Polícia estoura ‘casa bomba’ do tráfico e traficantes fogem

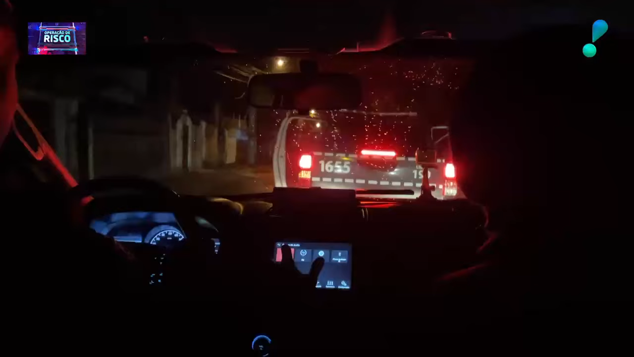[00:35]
Os policiais desembarcam e avançam para o interior do bairro.